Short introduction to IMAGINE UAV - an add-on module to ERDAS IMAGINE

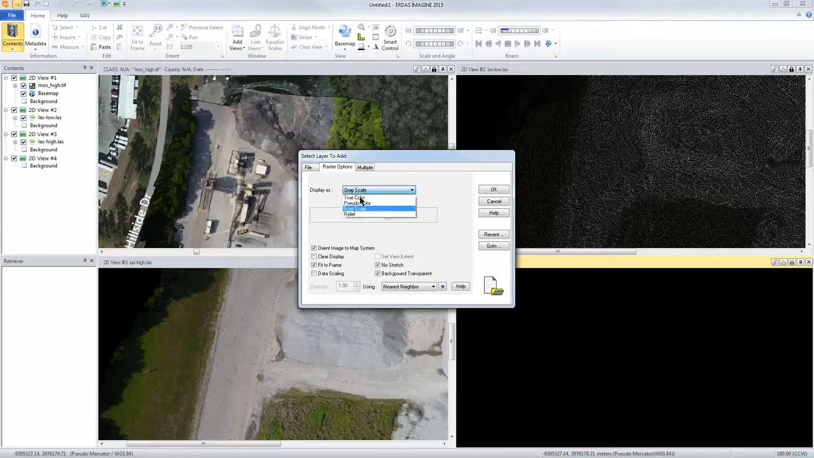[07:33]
If I add an additional viewer we can kind of take a look at the DSM that's created from that. So let's go to the DSM high resolution, load as a relief layer so we can kind of take a look at that. There you have it. If we zoom in here you can kind of see the features of the mounds that we're kind of looking at here.
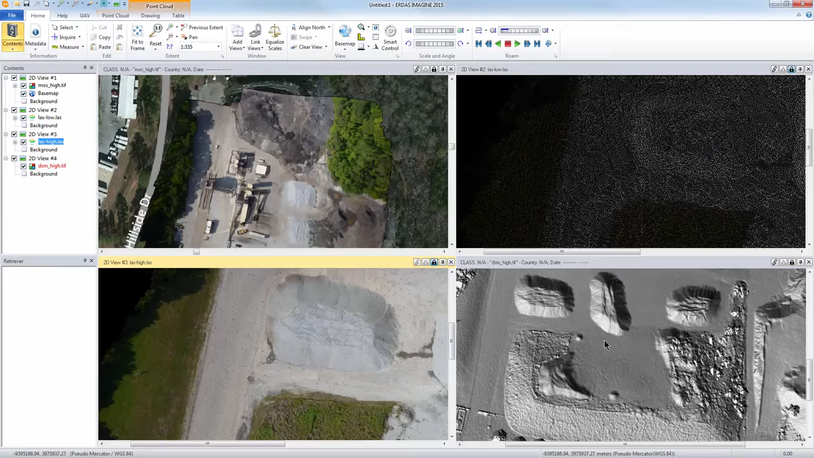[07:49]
And then we can also open up the mosaic layer on
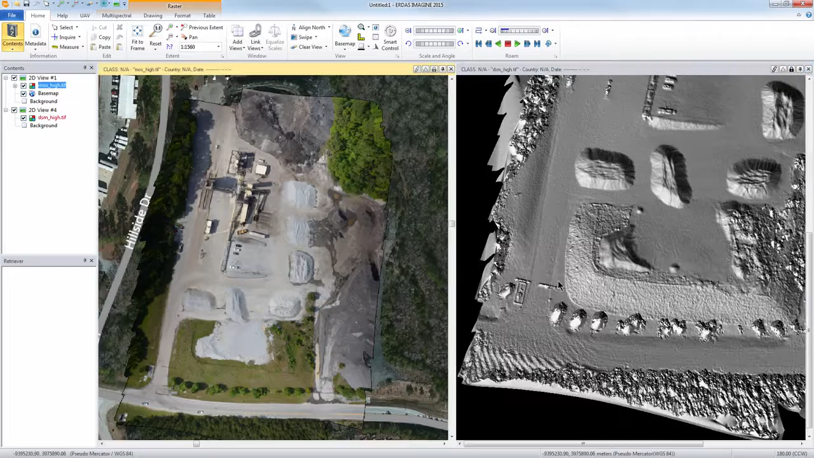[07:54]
top if we wanted to just to kind of show how the mosaic looks from that. And you're actually looking at the mosaic on the left there as well on top of the, just put it in the wrong viewer.